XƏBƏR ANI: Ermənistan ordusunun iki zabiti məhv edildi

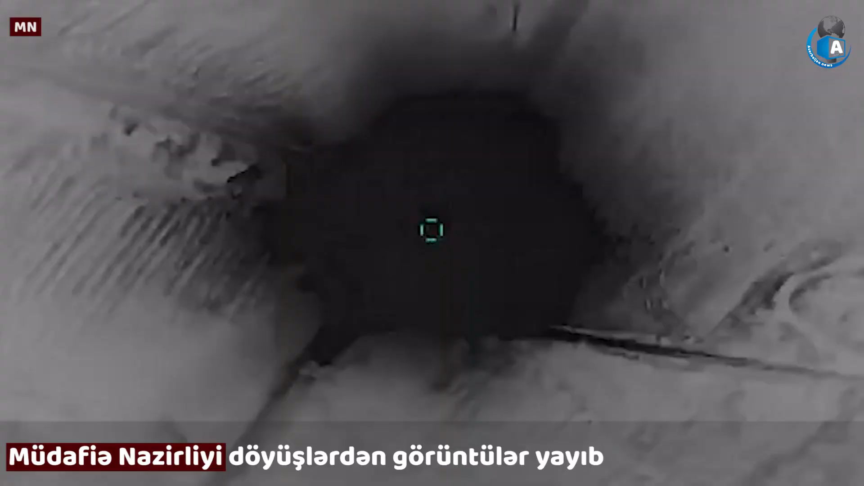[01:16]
Azərbaycan ordusunun bölmələri tərəfindən düşmələ məxsus növbəti 2 tank dəqiq atəşlə məhv edilir.